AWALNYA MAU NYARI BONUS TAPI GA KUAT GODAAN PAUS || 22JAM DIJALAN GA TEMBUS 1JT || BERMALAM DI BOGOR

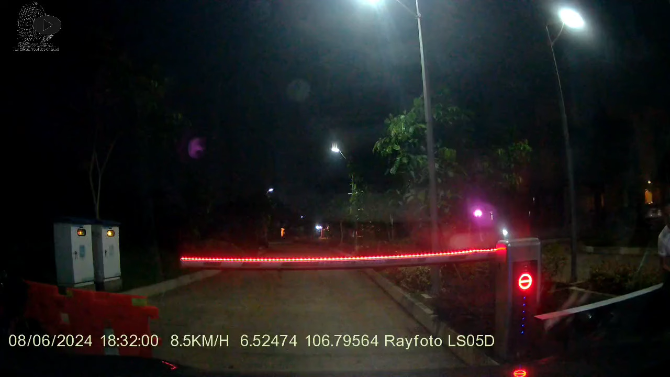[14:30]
Jemput Pak. Dekat musola sih. Blok I. Blok I. Ini berapa? Dekat musola. Ini blok I berapa? Enggak ada. Di dekat musola tadi, jangan tahu.